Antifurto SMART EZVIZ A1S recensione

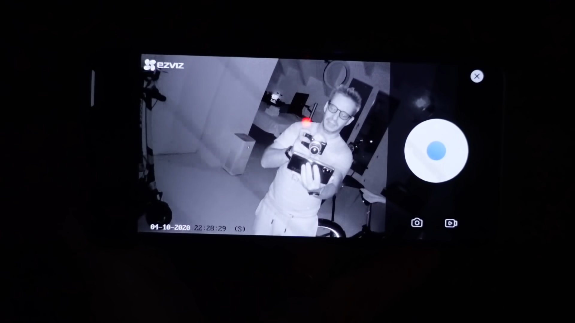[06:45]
Buio pesto, l'avete visto, quello che riprende la cam. E questo è quello che riprende invece la IP Cam. Cam non si vede niente. IP Cam con l'infrarosso si vede abbastanza bene.